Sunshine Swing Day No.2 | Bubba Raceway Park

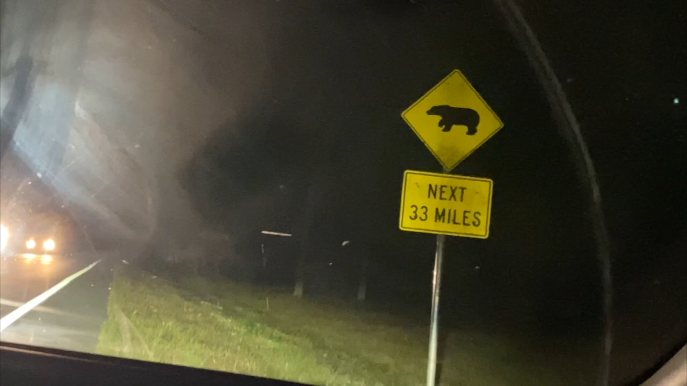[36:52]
Is this supposed to be a bear? We've been driving by it all week, and... To me, it has too long of a neck to be a bear. I said it's an anteater. I know it's not an anteater. Don't judge me, We're double parked on the shoulder. Right, hey, honey, look at 33. So we can. It was meant to be. Next 33 miles, you're going to see... Some kind of animal that's a bear, but with a flat back. Are you there? Looks kind of like Speedy.
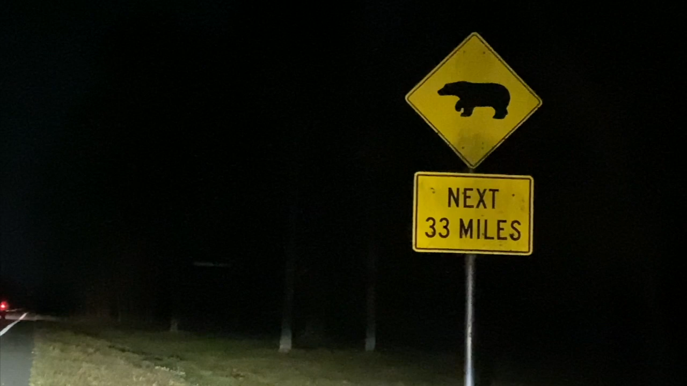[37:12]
Does that look like Speedy? Jeez.
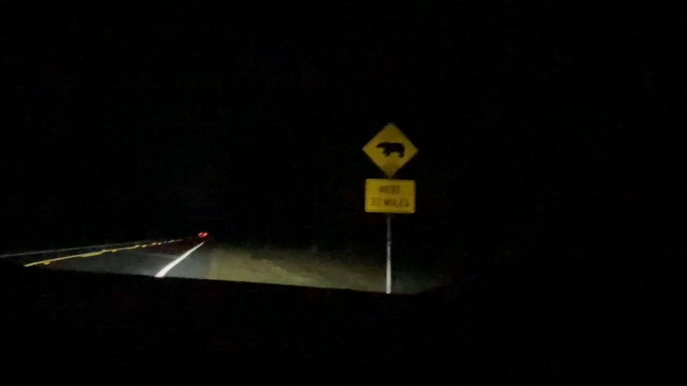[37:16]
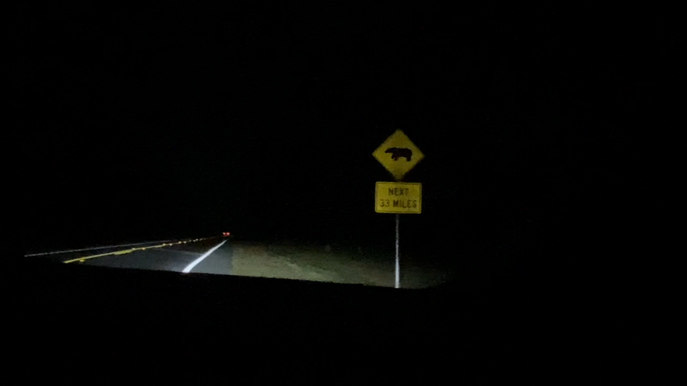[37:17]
So we had a Yui around to look at the sign. So someone tell us what that is.
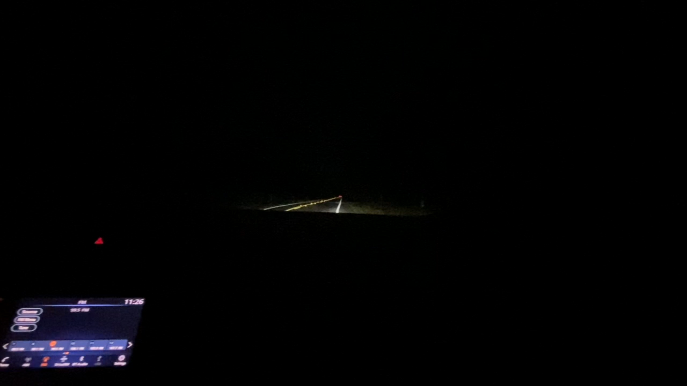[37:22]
Do bears exist in Florida? I didn't think the population was... I'll find out. I'll Google it. But then again, we have been seeing a lot of... Chestnuts on it. Google it.